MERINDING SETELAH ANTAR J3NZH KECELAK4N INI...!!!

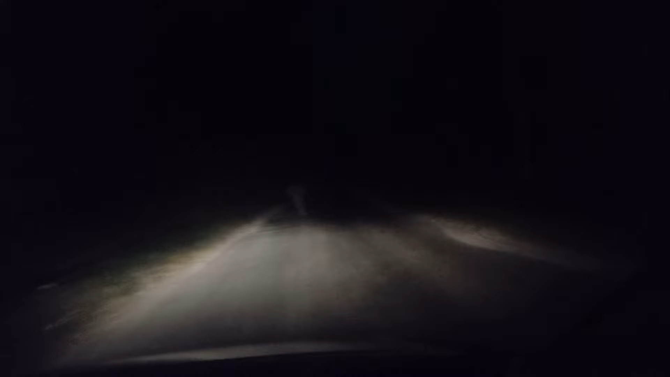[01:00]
Berlubang terus Ini kalau kencang bahaya banget Sehingga untuk itulah di daerah ini Sering terjadi keterlakaan Ini harus menjadi perhatian ya Buat instansi lain Instansi pemerintahan di jalan ini ya Terutama di lintas jalan dari Singgan Ketamatan Singgan Jatirogo Beli Tuhan
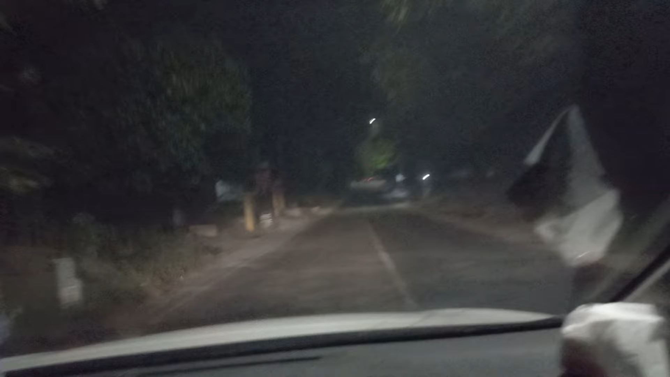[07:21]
Bisa menjadi Perhatian ya Lokasi jalannya Seperti ini Sehingga Sering berakibat Fatal Untuk pengendara Motor Oke teman Semoga video ini Bisa menjadi Inspirasi Buat kita semua Untuk lebih Berhati-hati Dimana pun Berada Jangan lupa Berdoa teman-teman Dan dilengkapi ya Kondisi sepeda motor Terutama lampu Di malam hari Oke teman Terima kasih semuanya Jangan lupa ya Bantu teman-teman Bantu saya Untuk subscribe channel ini Agar channel ini Bisa berkembang Dan bisa selalu Membagikan cerita-cerita Tentang pengalaman